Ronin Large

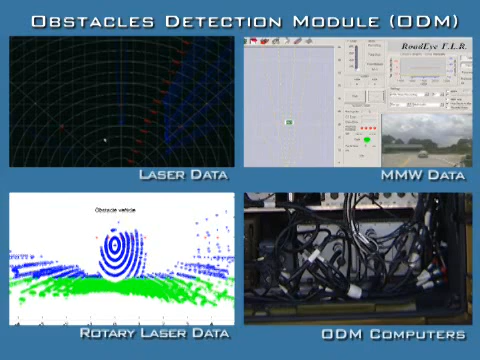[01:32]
The ODM uses innovative algorithms to convert raw data received from the various sensors and generates a dynamic obstacle map.